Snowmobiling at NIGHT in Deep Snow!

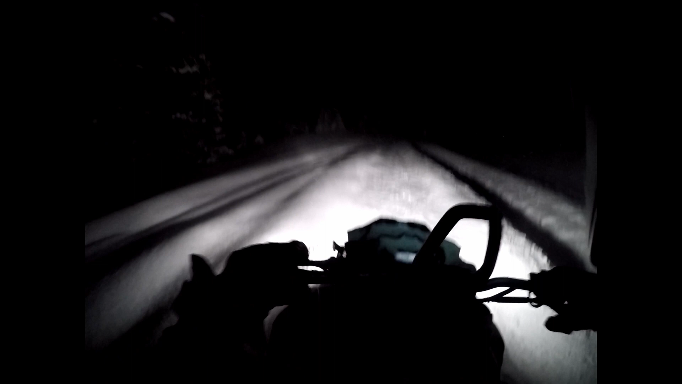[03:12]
Dropping down to Mirror Lake now. Let's go check and see if the truck's still here, huh?